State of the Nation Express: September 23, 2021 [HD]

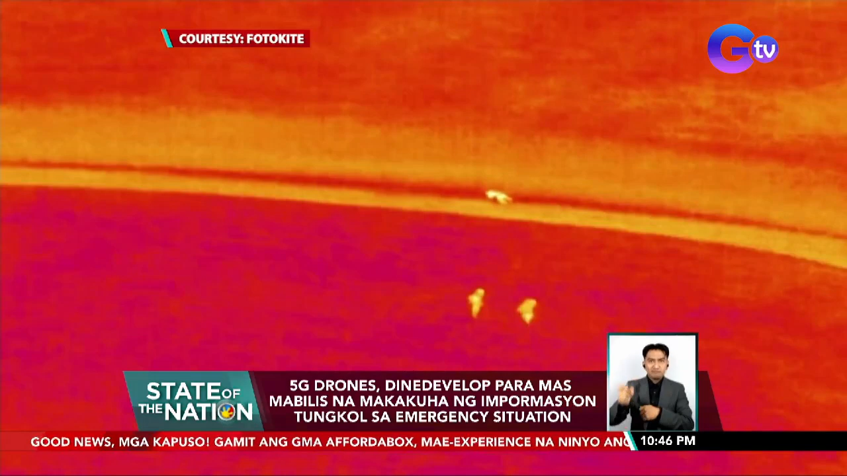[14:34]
Sa tulong ng thermal imaging camera, kaya ng drone na matrase.
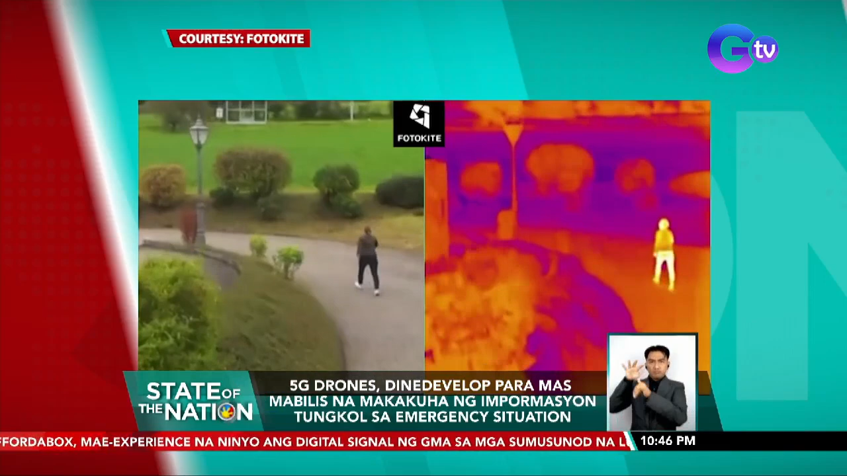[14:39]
Kung may taong nangangailangan ng tulong kahit makapalang usok.